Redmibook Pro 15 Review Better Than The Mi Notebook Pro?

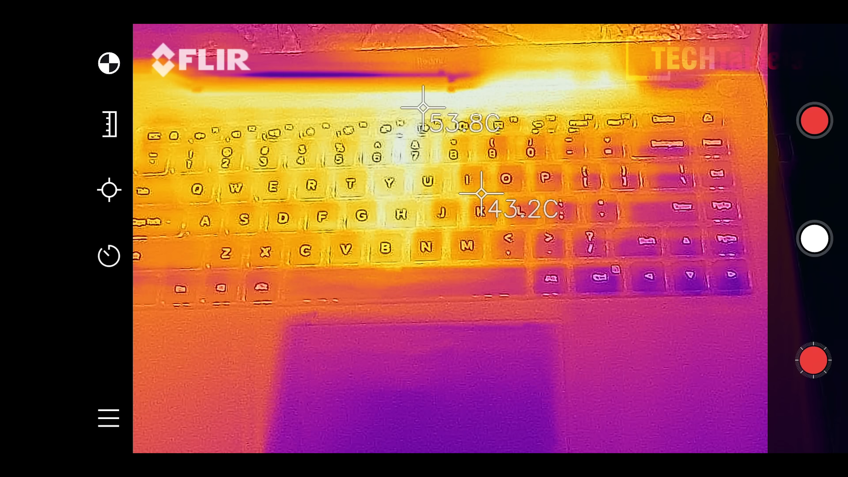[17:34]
I've seen it actually around 53 degrees. There we go. 54, 55 even. That is just way too hot for me. Now this is after just gaming for 30 minutes. So the longer you game, the warmer and the hotter it's going to get in the middle of the keyboard and just above it.